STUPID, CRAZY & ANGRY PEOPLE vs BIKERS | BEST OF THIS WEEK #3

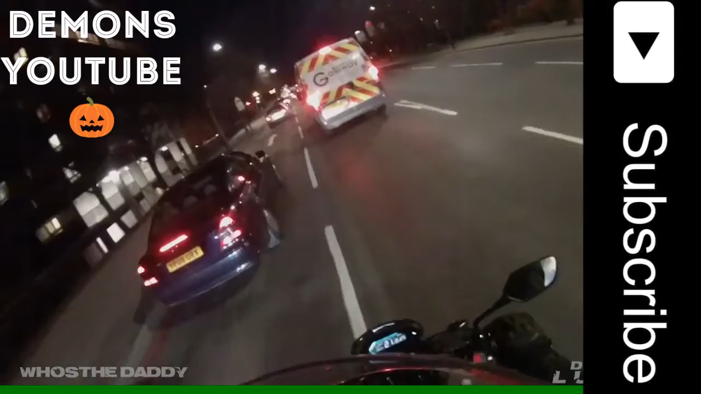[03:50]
Yeah What the f**k are you doing? Is that YouTube? Is that YouTube? Is that YouTube? Yeah Bloody hell Nice So you're licensed minicab and you watch YouTube while driving?